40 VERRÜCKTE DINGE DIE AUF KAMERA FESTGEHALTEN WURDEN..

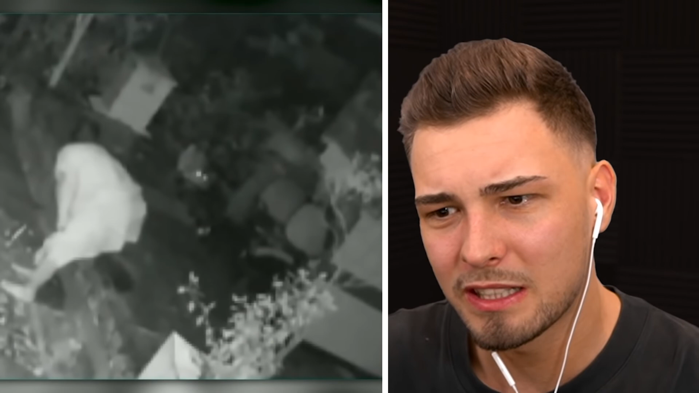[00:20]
Ich glaube, sie möchte sich gerade hinsetzen und, äh, ja... Oh mein Gott, das ist einfach so ein Tiger! Wow, wow, wow, wow, oh mein Gott, der hat die umgeboxt! Was, die boxen sich gerade... Alter, die haut die mit dem Krückstock eine! Und das ist einfach auf so einer Kamera aufgezeichnet. Ey, die denkt sich auch so, hör, ich will hier einfach weitersitzen. Und hat einfach das Territorium eingenommen, ne?
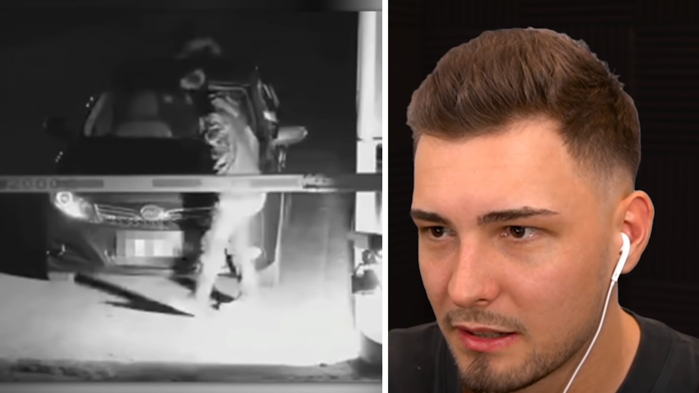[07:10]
Da denkt sich auch gerade, was geht hier ab. Oh, dahinter... Was? Warum ist ein Geist auf dem Auto drauf? Äh, ähm...